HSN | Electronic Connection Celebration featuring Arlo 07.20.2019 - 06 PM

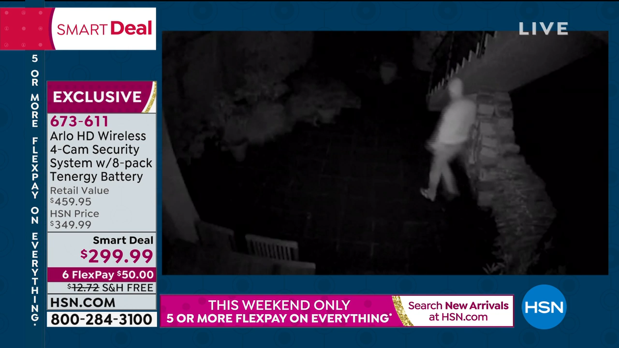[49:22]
When you see black and white, that's the night vision right there. So these are real videos, real people, and they sent their videos into Arlo. Every single one of these guys were caught.
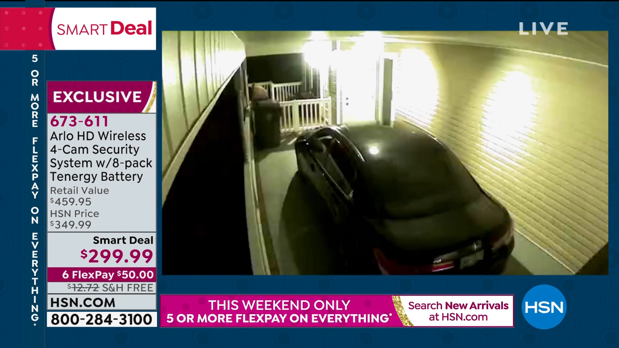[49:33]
That right there is at night. People come in. Look at this. This is a landlord in a lady's closet. What is he doing? And she was a renter. He's got a glove on. He's a pro. He looks right into the camera, and they caught him. They caught this guy.
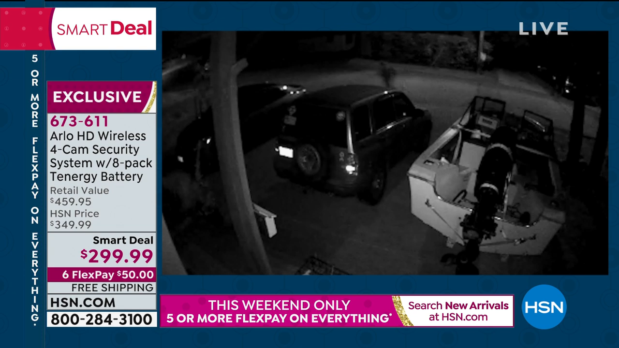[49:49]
They caught that guy who was stealing some stuff out of a garage. And the thing is, is you have the videos. They're all date and time stamped. Your videos are stored in Arlo's cloud.
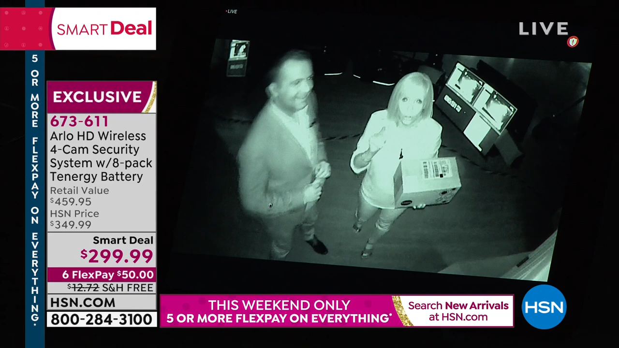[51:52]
It records during the day and at night. So whatever's going on, if somebody's moving around, it illuminates the area. As you can see right here, you can see tattoos, logos. You can read what's on my box. And it lights up that area and it records it. And you can take that recording. If it's a bad guy, take it to the police. And the recordings hold up in a court of law. We've had attorneys call. We've had prosecutors call. We've had private detectives call. And they all swear by the Arlo.